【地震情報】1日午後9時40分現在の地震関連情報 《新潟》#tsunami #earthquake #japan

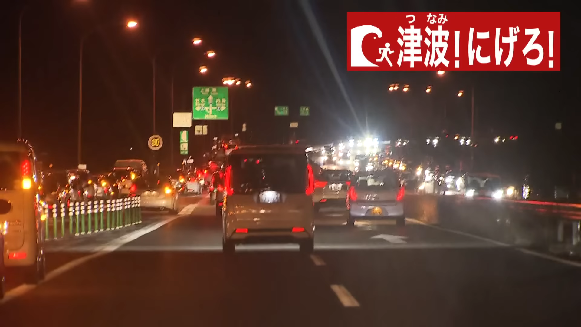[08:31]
バイパス上も所々、地震によるものでしょうか、道路に亀裂が入っております。警察による交通誘導なども行われています。強い揺れを警戒し、路肩には多くの車が止まっています。